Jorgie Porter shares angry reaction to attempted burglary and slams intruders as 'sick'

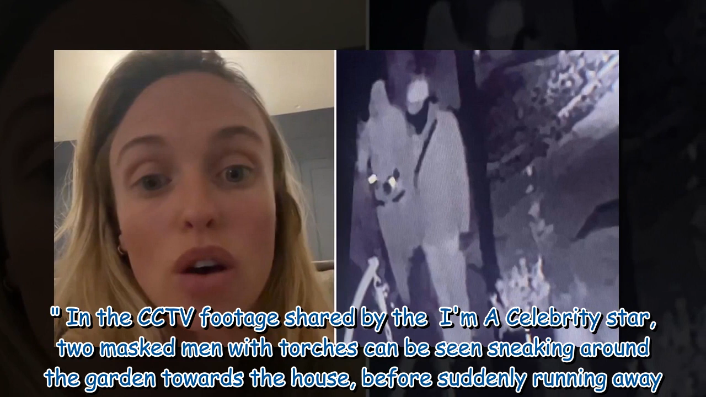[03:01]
two masked men with torches can be seen sneaking around the garden towards the house, before suddenly running away.